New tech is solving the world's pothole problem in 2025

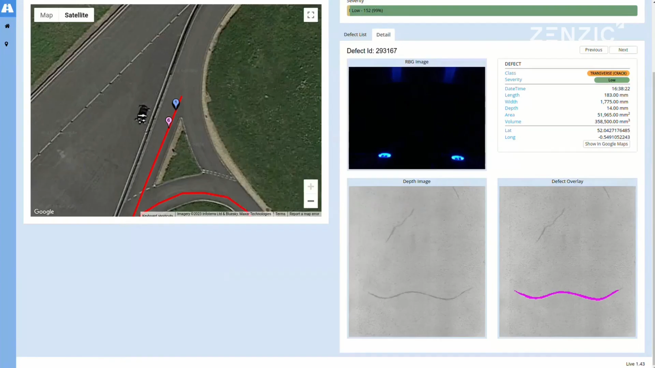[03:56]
This fully mobile and autonomous robot can scan the road surface for budding divots and cracks that will eventually become potholes,